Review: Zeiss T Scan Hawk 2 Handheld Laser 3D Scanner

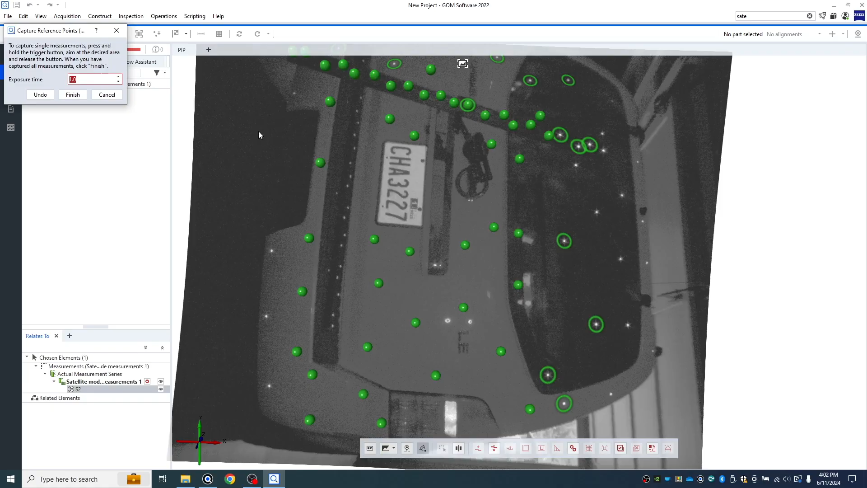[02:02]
accurate point cloud of all of those target stickers first, and then you can come back in and scan your data.